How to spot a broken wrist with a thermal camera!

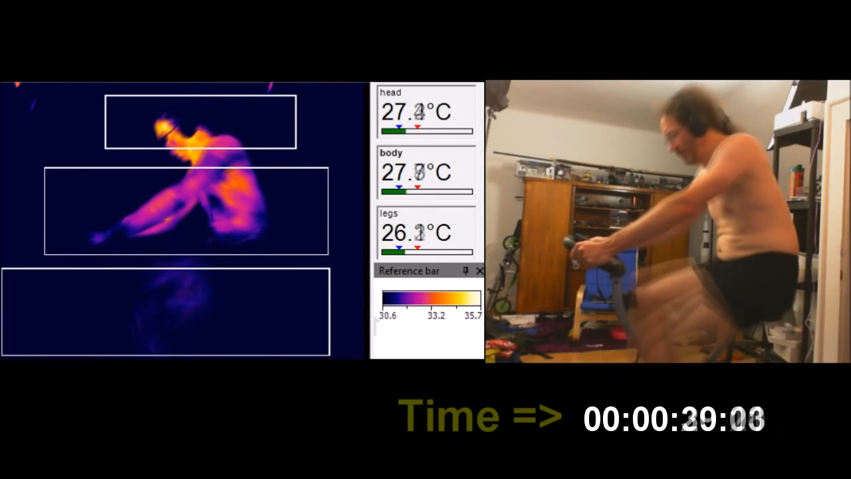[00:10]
And what that showed was amazing, that for the first seven minutes when you start to exercise, the outside body temperature drops like a rock.
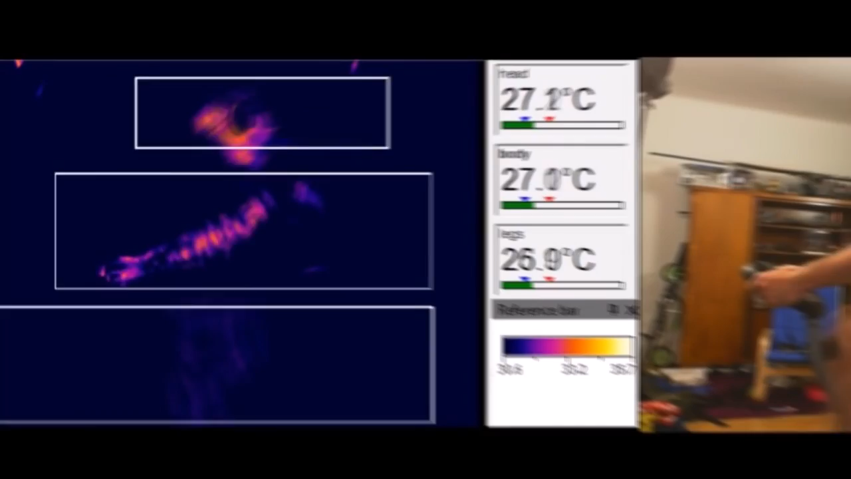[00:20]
And then after that, the body starts to heat up again in this weird blotchy pattern and starts dumping the heat, mostly from the hands and arms, which was kind of neat.
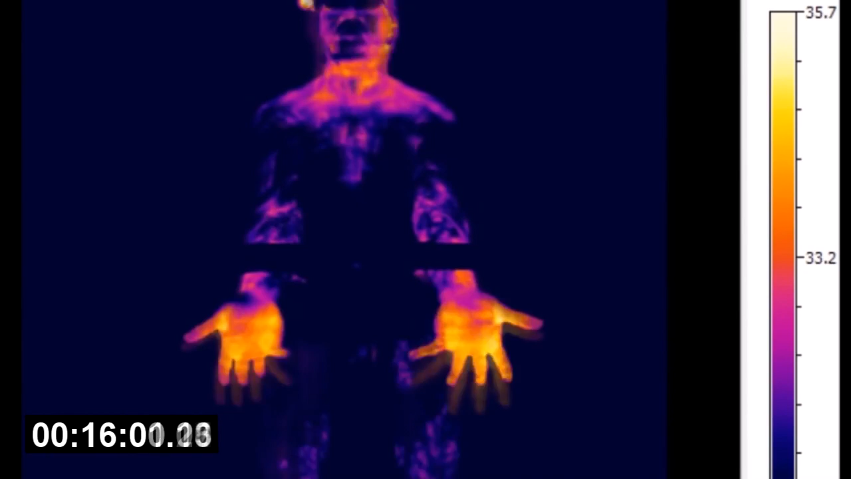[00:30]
Then a week or two ago, someone sent me this question of do your feet warm up as well, or is it just your hands up?
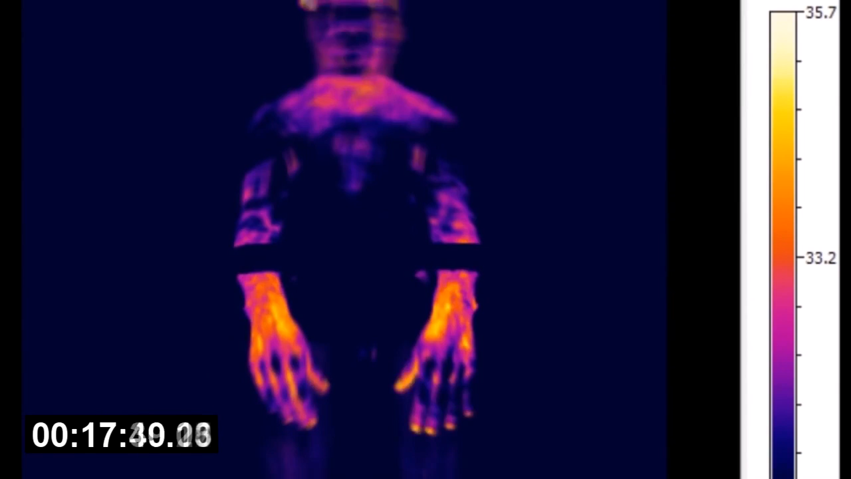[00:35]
So there was nothing for it but to get back on the exercise bike. So it's often the way in science that what you go looking for isn't actually what you find.
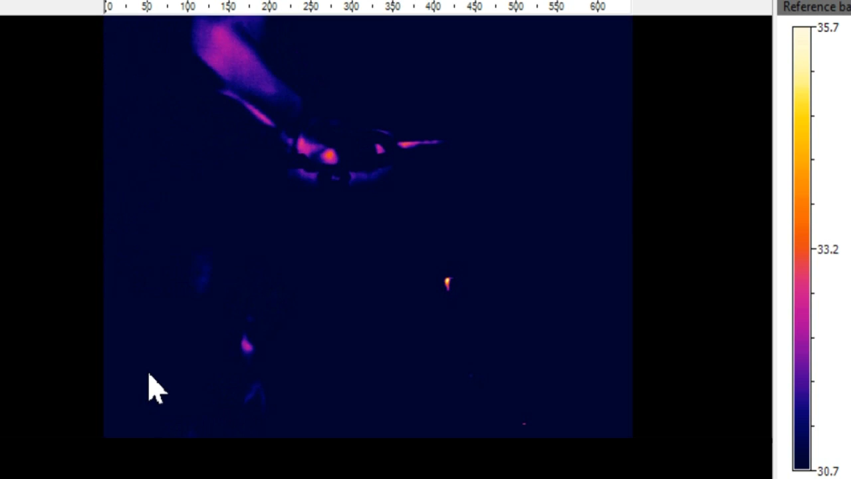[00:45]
So this is me getting on the exercise bike again.
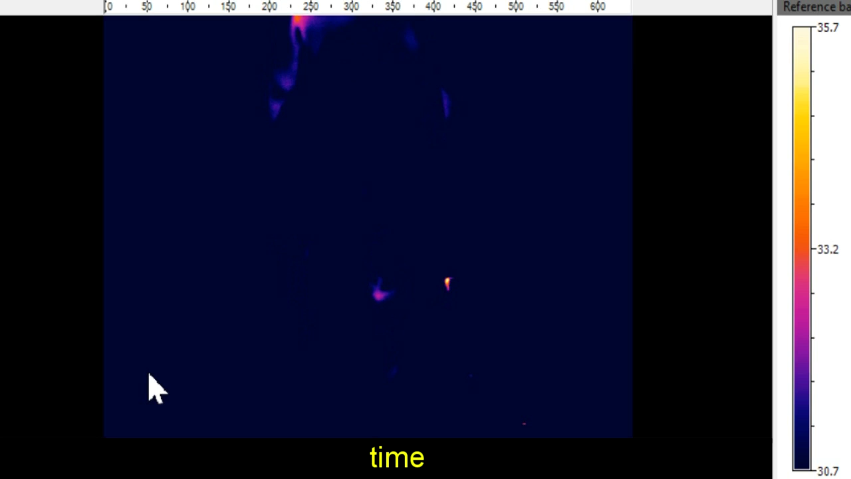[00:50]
Now it actually turns out that the starting surface body temperature is contingent on all sorts of things that you wouldn't have thought were that important. But this time I actually started relatively cool. So I've got more or less the same temperature scale as I had previously. Now what you'll see is occasionally there'll be these little flashes. That's me starting to put my palms down by my side, so you can see what's going on.
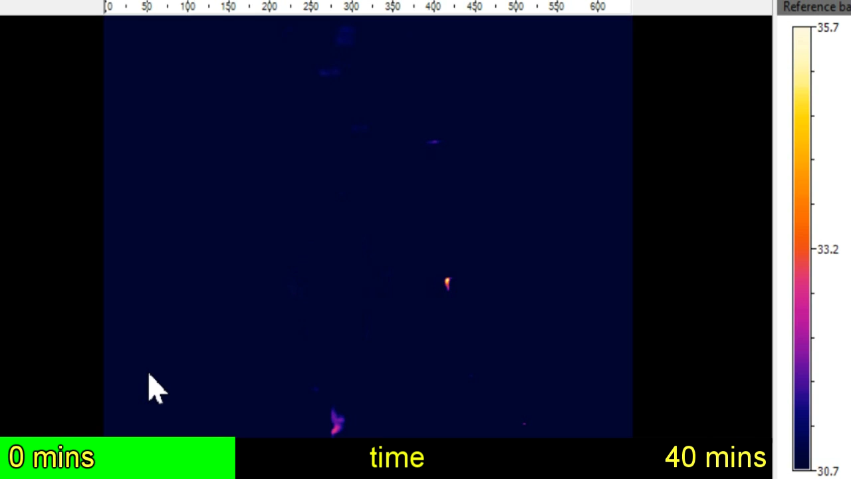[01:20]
So what you'll see is there it is.
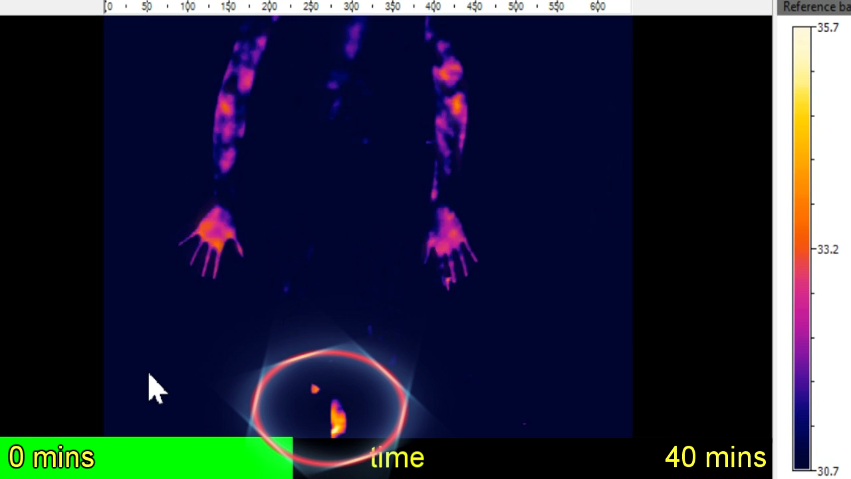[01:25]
That's the exercise bike actually starting to heat up from all the exercise I'm doing.
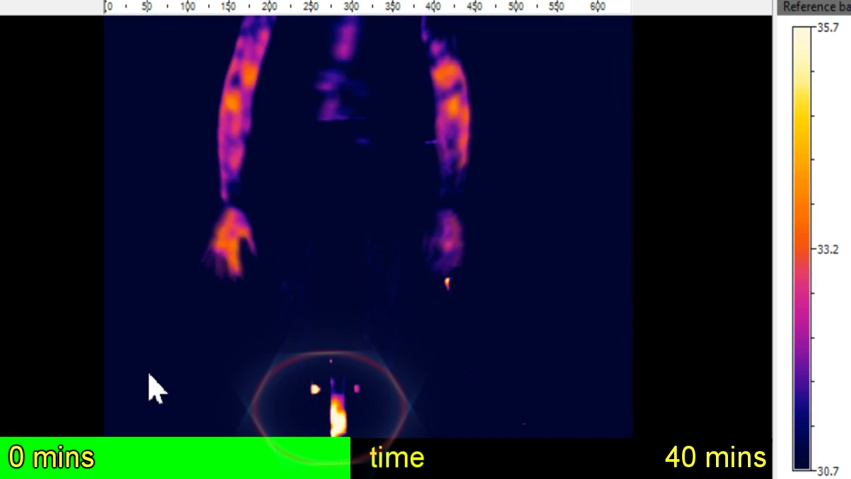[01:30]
And about the same time, you start to see that my arms are now dumping heat. And you start to see that there is there is some on my back as well that is starting to get hot.
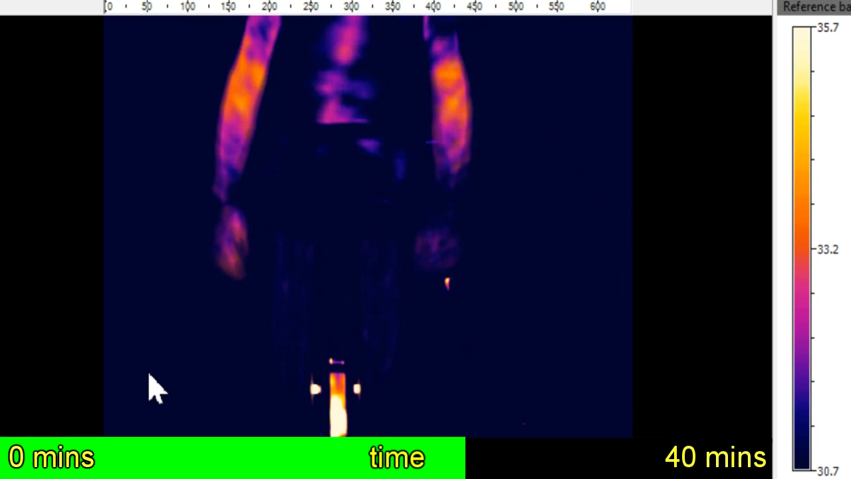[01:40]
Now the really interesting thing here, which wasn't what I was looking for at all, is just compare my two hands, my left hand and my right hand. You'll see that my left hand is much hotter than my right.
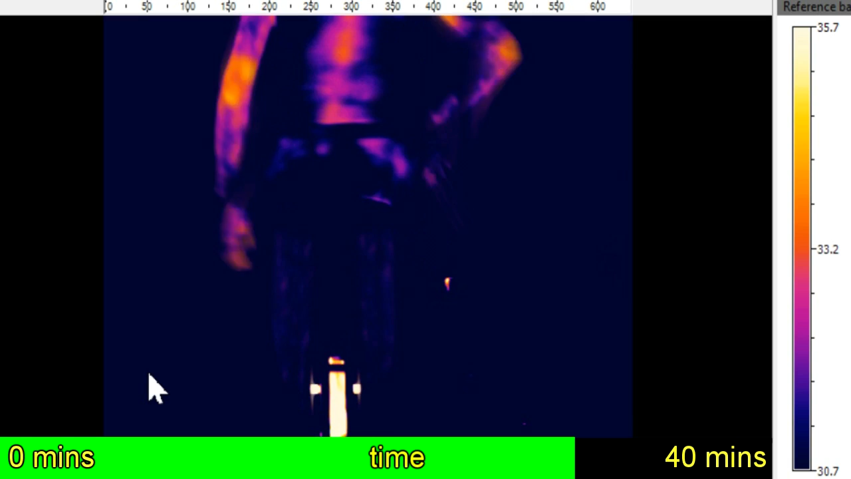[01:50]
And this is because about 10 years ago, I came off my bicycle and broke my right wrist.
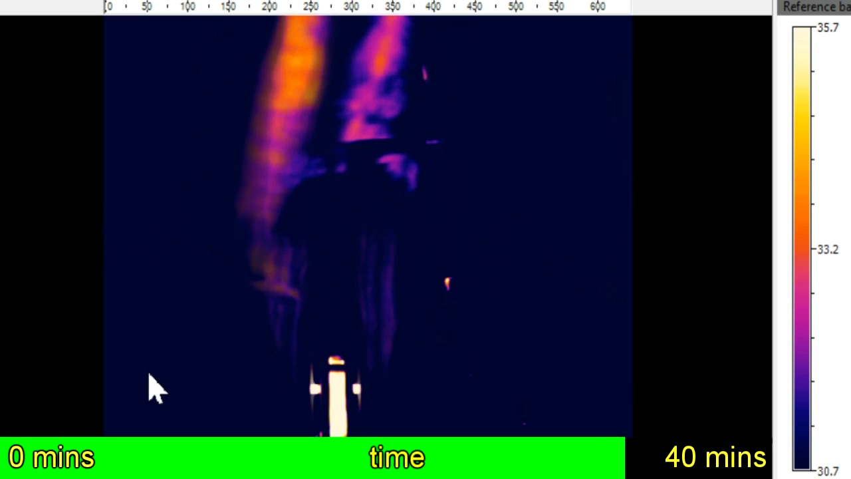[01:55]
Not that badly,
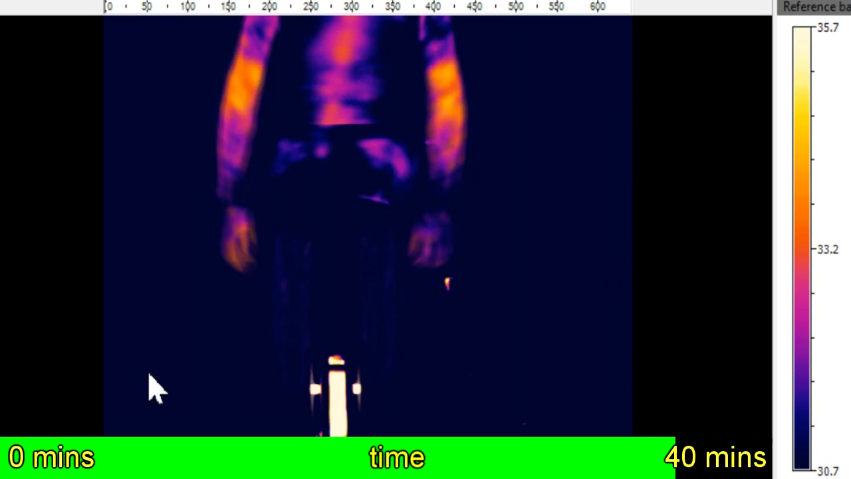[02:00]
but badly enough to change the blood flow and the mobility.
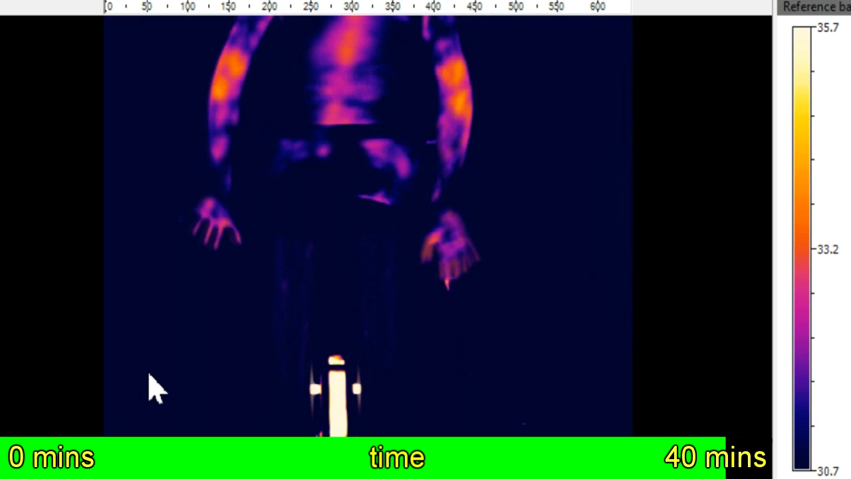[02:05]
Such that now if I have my hand hung down by my side for too long, what tends to happen is the hand feels puffy. So here I am at the end, and this is more in real time. So you actually see just how much heat's been generated by this exercise bike.
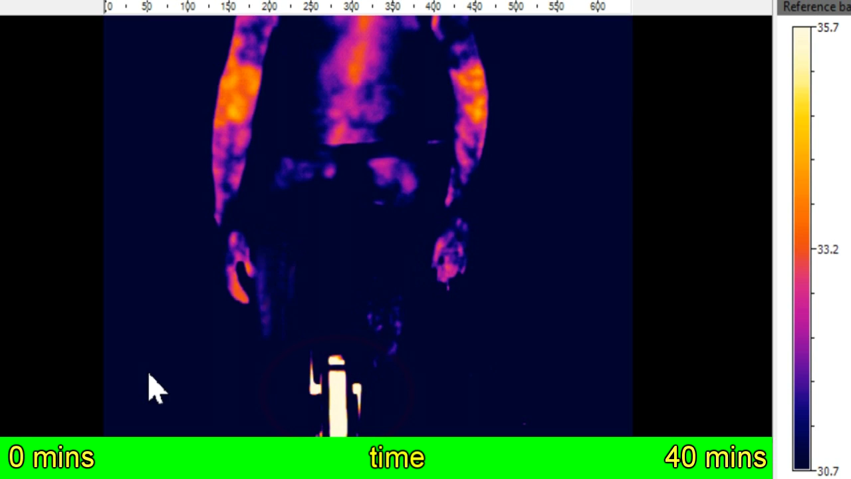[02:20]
Now, obviously, as I get off and turn around, the left hand becomes, you know, stage left and all that sort of thing.
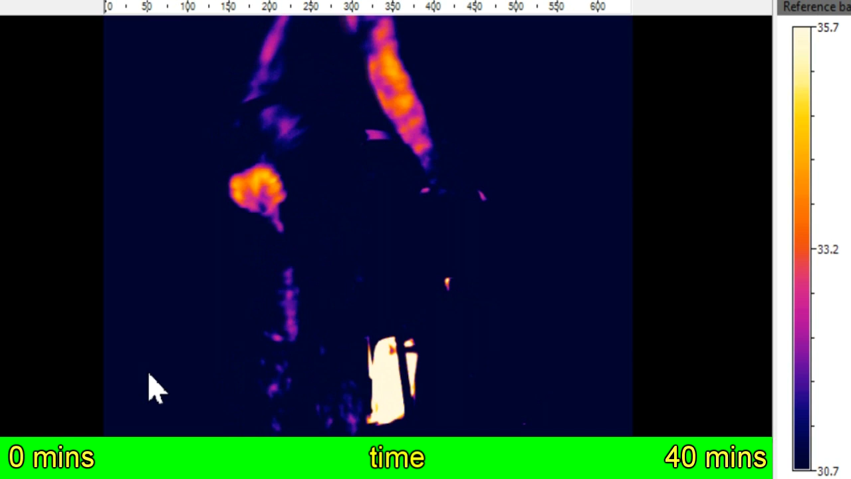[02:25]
And what you'll find is again, my right hand is significantly cooler than my left hand.
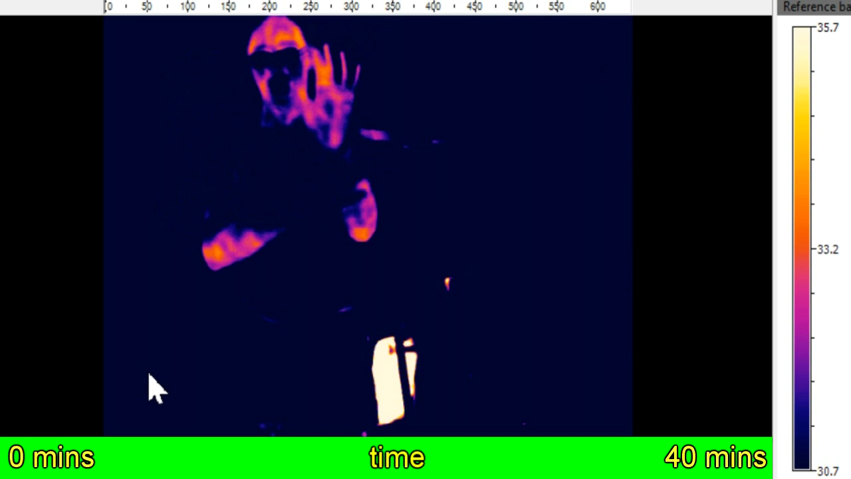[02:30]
You can actually see the difference, these minor differences in the circulation from when I broke my wrist about 10 years ago,